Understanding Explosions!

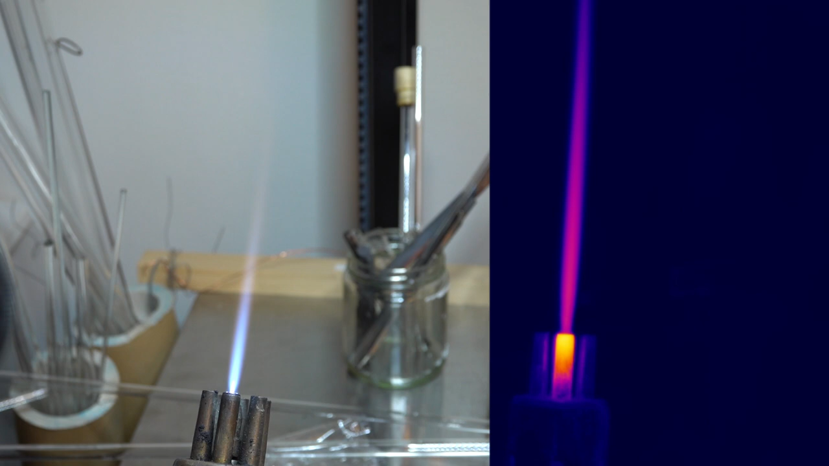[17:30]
And you'll even see there's some sparks in there. Cool. Now what happens if I reduce the oxygen content of the flame?
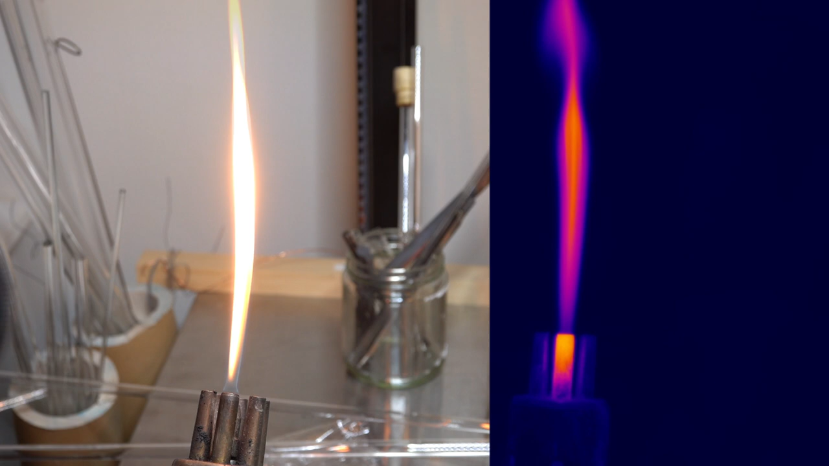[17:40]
You will see that the sooty flame is actually more visible on the infrared camera than the completely oxidized flame.
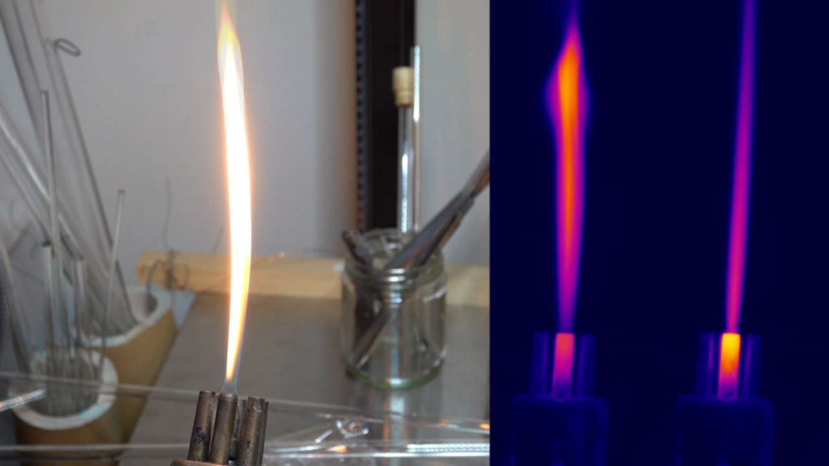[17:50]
And this is because the the soot particles in here are acting as a better black body than when there's nothing in there at all. Cool.